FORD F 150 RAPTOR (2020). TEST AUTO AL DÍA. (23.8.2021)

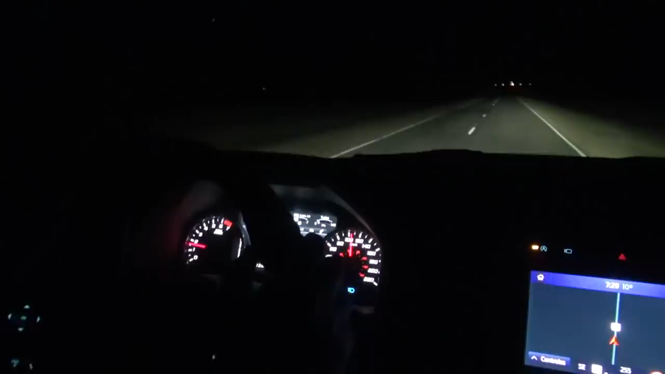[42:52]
y las luces ahora estamos con las altas lo voy a pasar a las bajas son led y realmente están bien